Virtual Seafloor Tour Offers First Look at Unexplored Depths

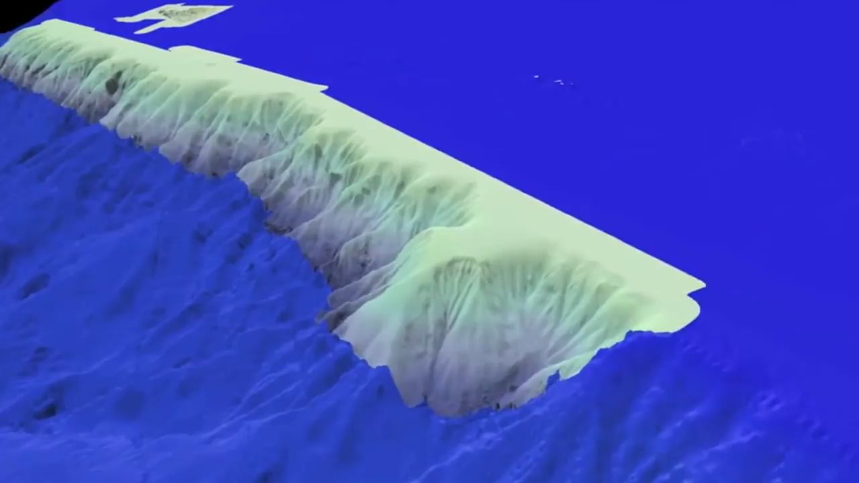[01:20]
Clinging to these steep slopes are sea urchins and myriad other species, including deep-sea corals and sponges. Mapping and visualizing the seafloor and its biodiversity help managers protect important habitats, plants and animals.